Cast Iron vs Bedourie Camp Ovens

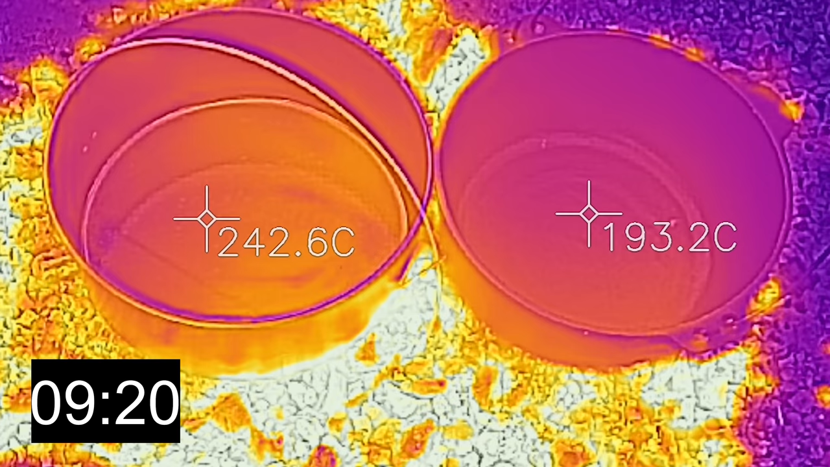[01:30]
And it will peak at about 230 degrees Celsius. Whereas the cast iron is also heating up, not as quickly though. And that'll peak at about 200 degrees Celsius and won't get any hotter than that. So if you're going to be cooking anything in a Bedourie, it's of paramount importance to run a trivet.
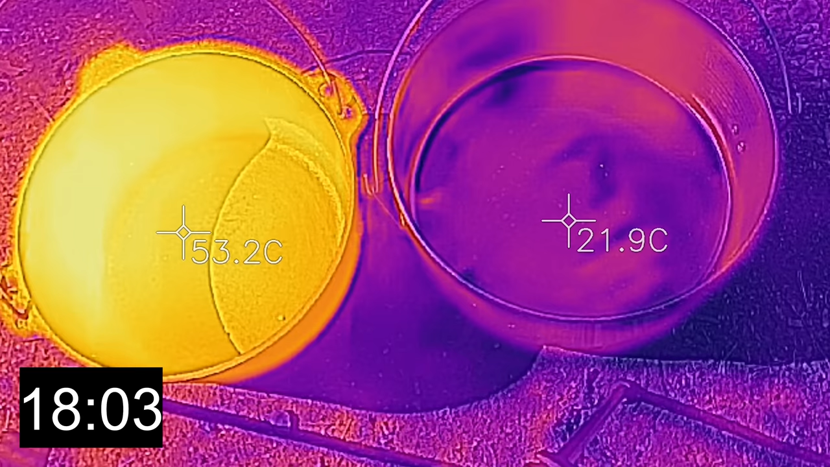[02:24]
So in conclusion, what do we think? We just watched the cool down in between the cast iron and the Bedourie,